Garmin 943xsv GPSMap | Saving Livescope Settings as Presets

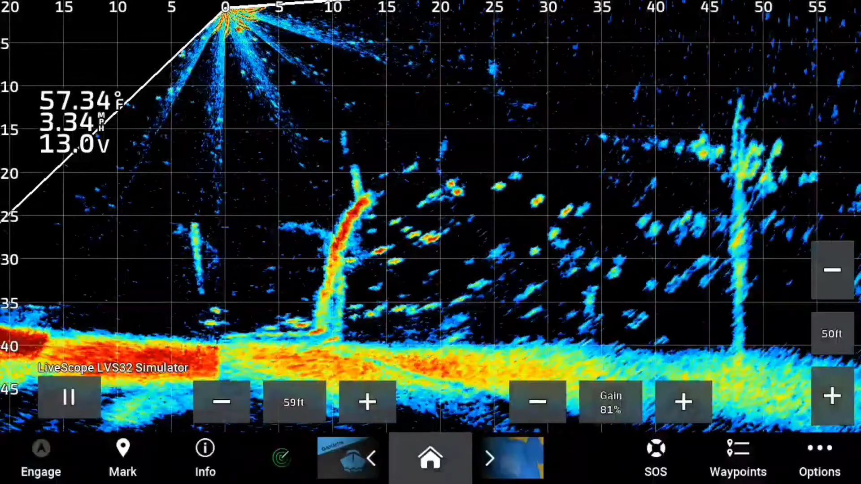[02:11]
On screen: water 57.34°F, speed 3.34 mph
so now you have three presets for three different lakes to fish so each time you go out to those lakes you don't have to spend the time to adjust your life scope
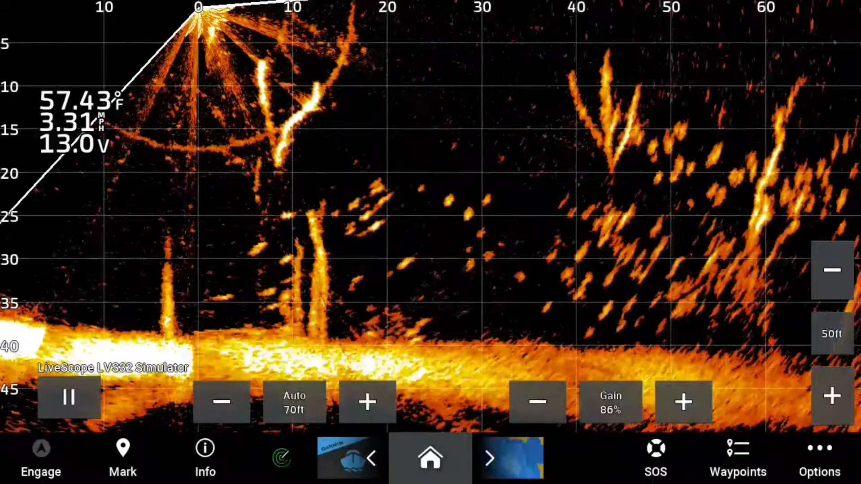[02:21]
On screen: water 57.43°F, speed 3.31 mph
so all you have to do is click on that preset and get to fishing